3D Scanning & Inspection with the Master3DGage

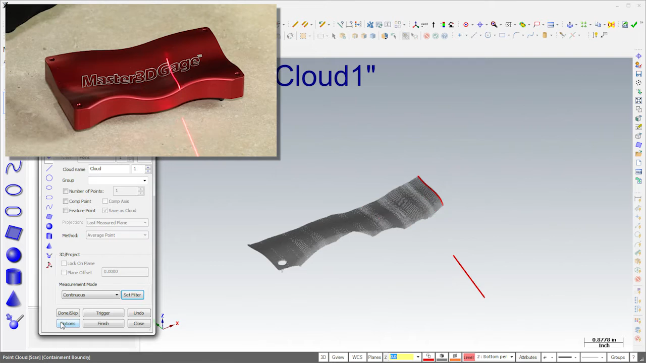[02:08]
I'll continue scanning the part until I've captured all five sides.